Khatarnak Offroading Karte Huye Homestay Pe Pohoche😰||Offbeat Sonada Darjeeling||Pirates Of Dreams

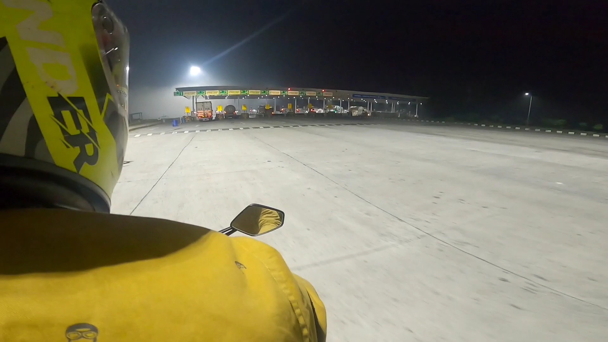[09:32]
और साथ ही साथ गाइस अच्छा लग रहा है,
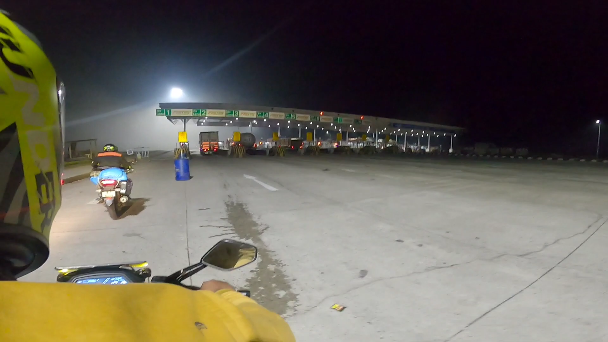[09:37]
इतनी बढ़िया से फॉग में हम लोग अभी बाइक चला रहे हैं, ज़्यादा कोहरा नहीं है लेकिन थोड़ा बहुत है यार,
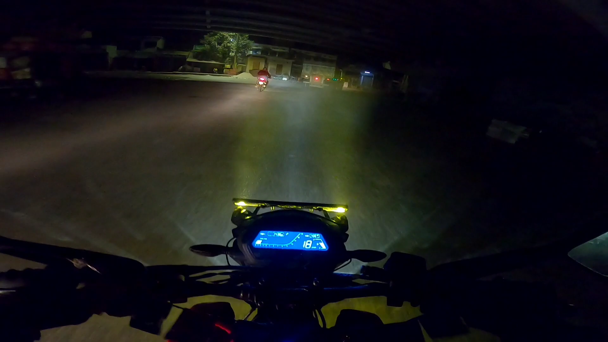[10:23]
पहुंच चुके हैं, और इतनी गंदी सी मतलब धूल मिट्टी भाई, और यहाँ से 127 किलोमीटर है सिलीगुड़ी, हार्डली 2 से 2.5 घंटा।
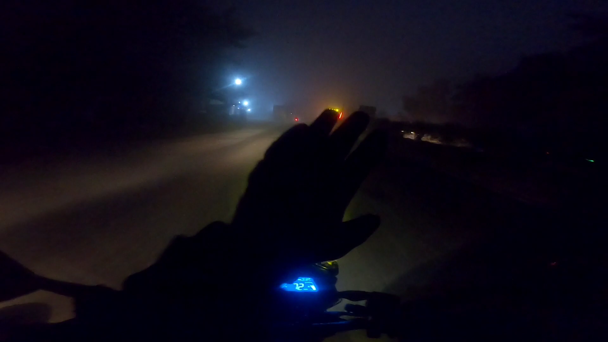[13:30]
अभी देखो मतलब अभी फॉग देखो भाई, सामने पूरी कुछ भी नहीं दिख रहा है, अभिजीत जो सामने जा रहा है वो भी नहीं दिख रहा है और साथ में यार अल्टीमेट वाला फीलिंग हो रहा